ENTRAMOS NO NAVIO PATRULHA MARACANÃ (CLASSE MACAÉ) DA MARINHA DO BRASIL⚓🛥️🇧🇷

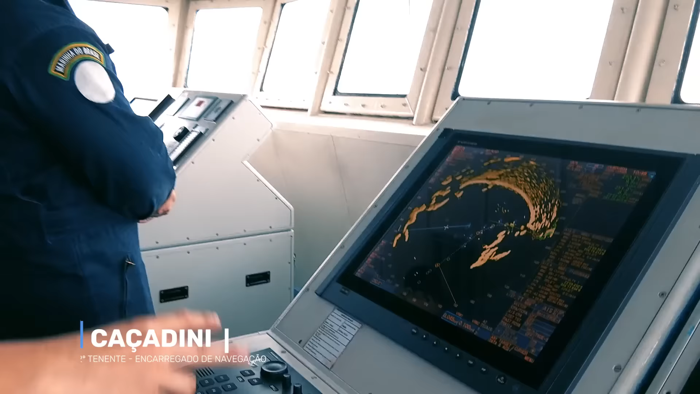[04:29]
Temos duas antenas no caso, né? A antena Banda Sierra e a Banda X-Ray.
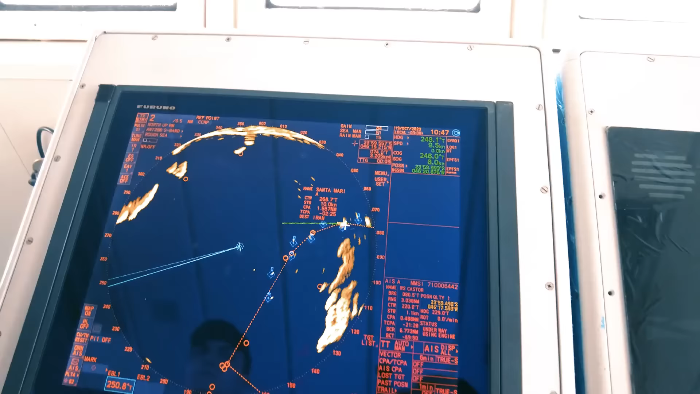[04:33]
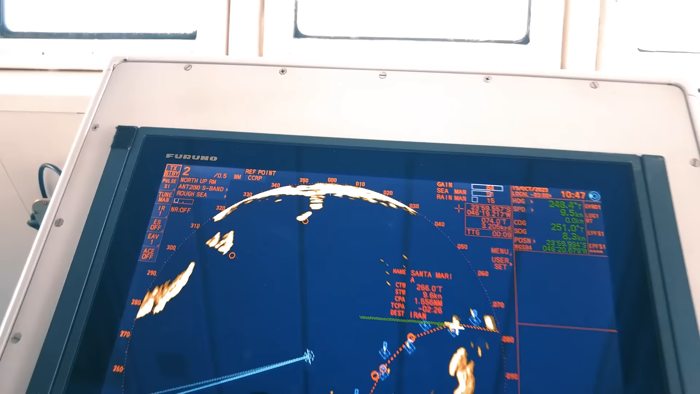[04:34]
O radar em si, ele mostra pra gente onde o navio tá. Ele consegue mostrar o relevo em volta do navio, através de ondas. Então eu consigo primeiro dar distância em pontos de terra, identificar a posição do navio em relação a carta náutica.
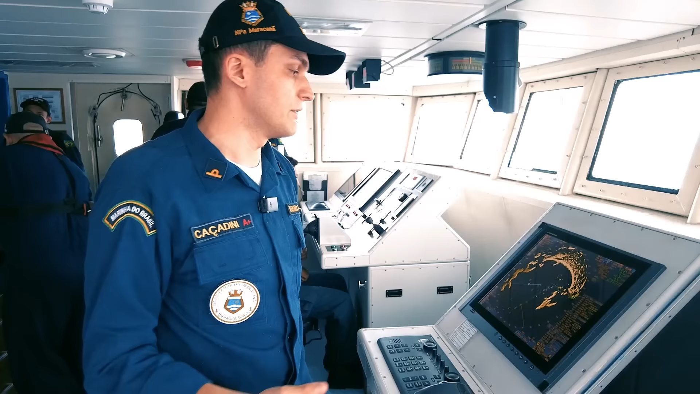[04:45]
Então a gente pode olhar aqui no radar.
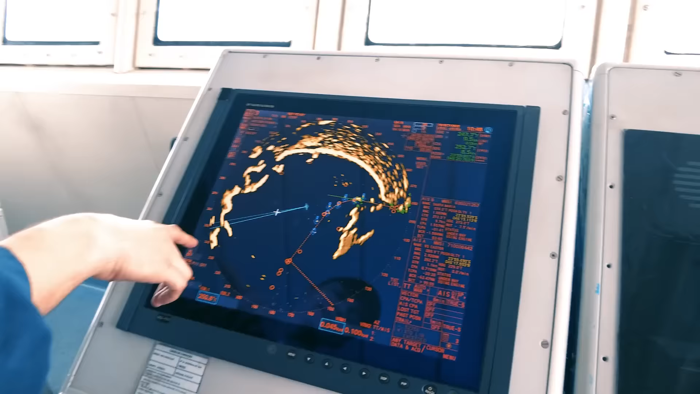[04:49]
Consigo detectar todo o relevo em volta do navio, através dessas ondas. E eu consigo tanto...
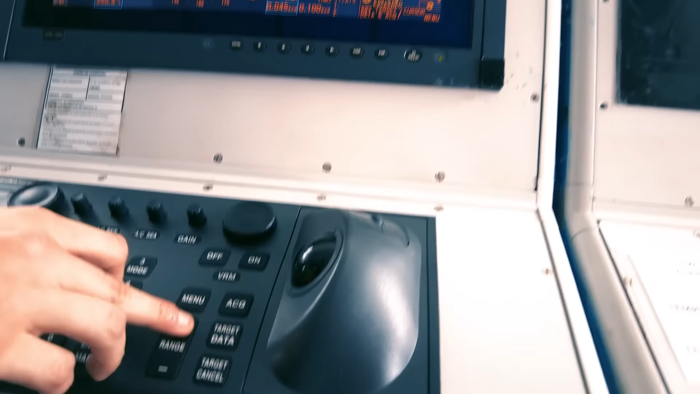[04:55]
Aumentar a escala, quanto aproximar ela.
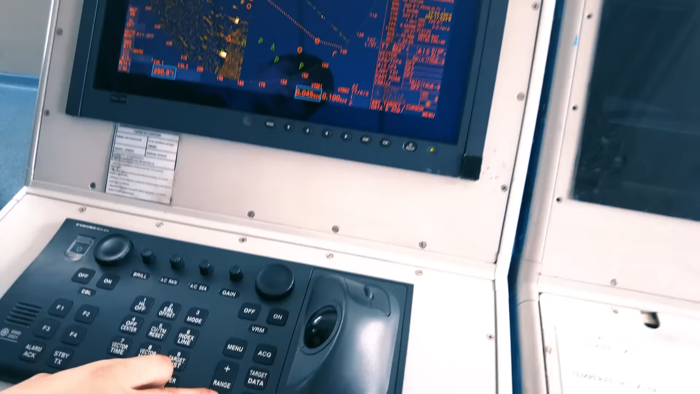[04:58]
Pra me dar mais...
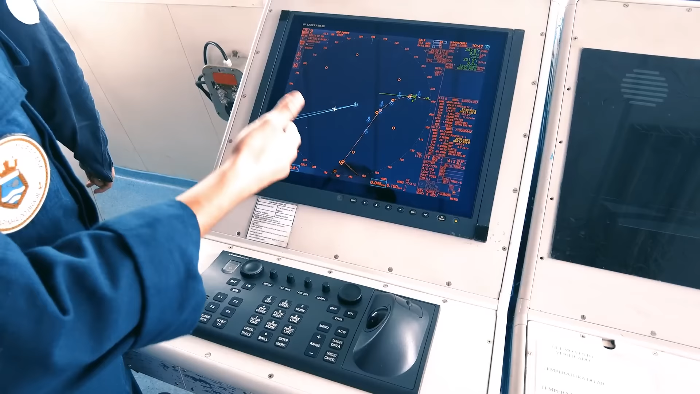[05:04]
Um maior detalhamento em si, do que tem em volta de mim, né?
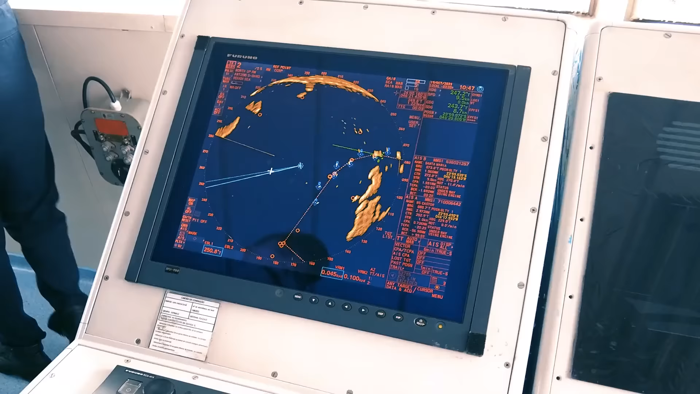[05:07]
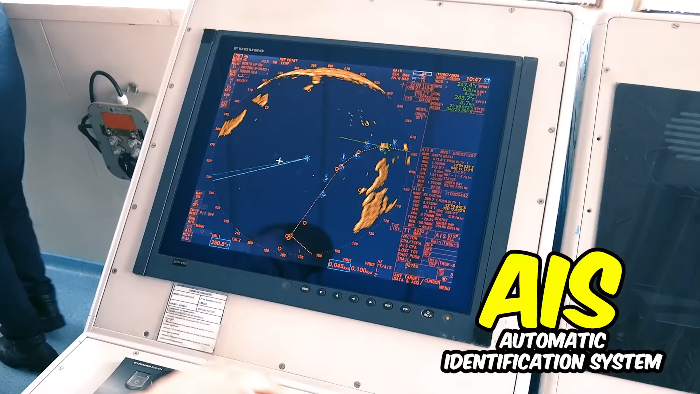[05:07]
Ele é integrado com o IS, que é um sistema de posição de outros navios. Então eu consigo ver, por exemplo, um navio mercante próximo de mim, eu consigo clicar.
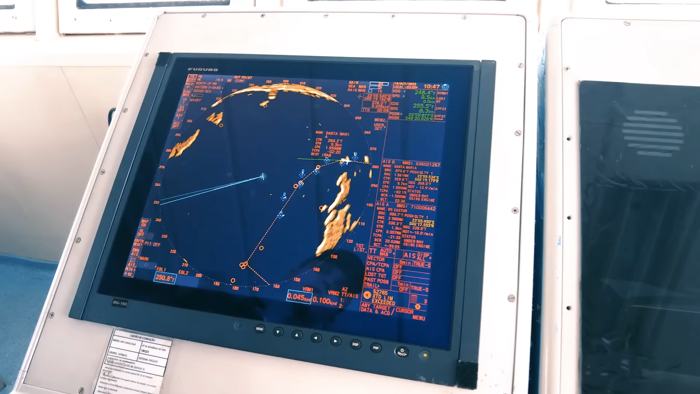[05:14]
E pegar as informações dele, como o nome, rumo, velocidade e outras informações importantes pra nossa navegação.